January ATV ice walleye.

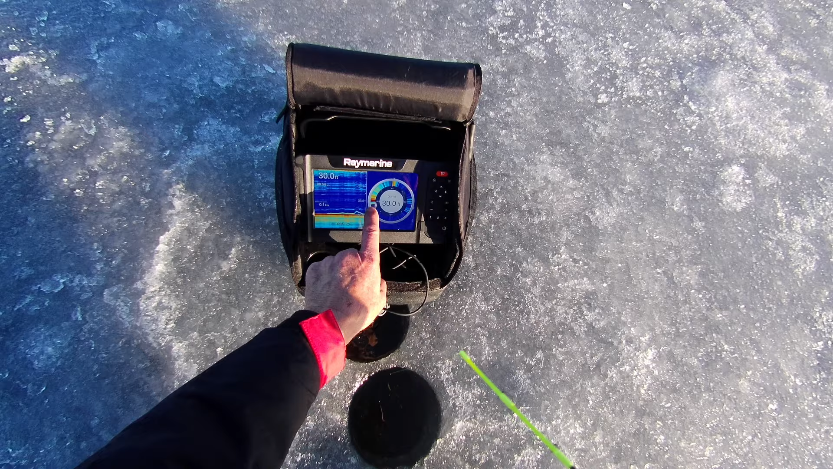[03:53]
So if I jig it, that's going to be my down stroke. There's my down stroke here. That's my up stroke right there. So I really like this Element 7. This, by the way, is the ice fishing port-a-pack. So I've got a lithium battery that's powering it. And it's perfect. Same unit that I use in the summertime when I'm out in the pro sports. So this is what we're going to do. We're going to wait for a big fish to appear. All this clutter is going to disappear in a minute. Because I've got the thing set pretty good.
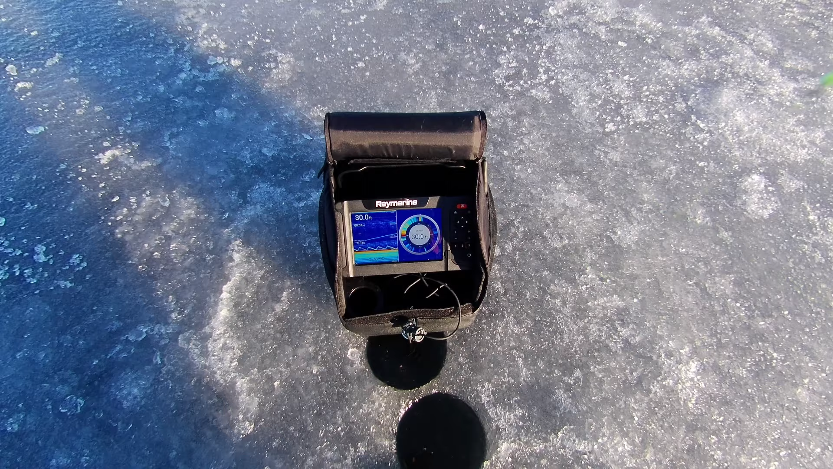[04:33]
And we're just going to be patient now. Magic hour, hour and a half is 4.30 to 5.30. Let's see what happens.
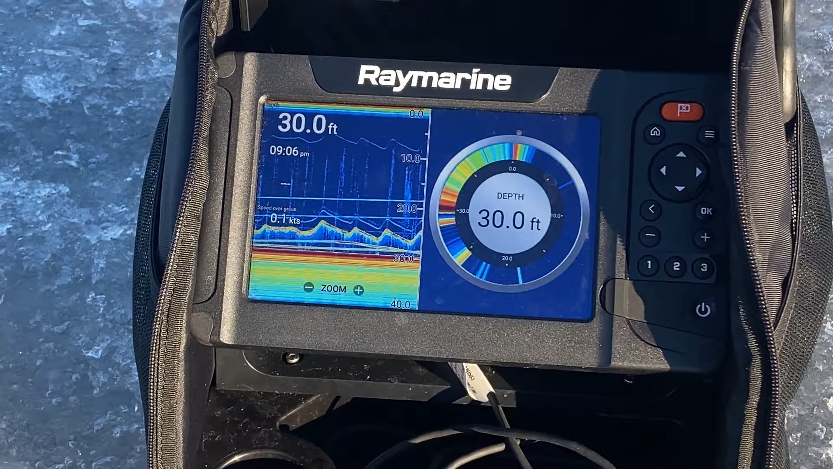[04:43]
On screen: depth 30.0 ft
Have I mentioned that I love my Raymarine Element 7 inch? Those fish can't hide. Come on. Okay. Yes.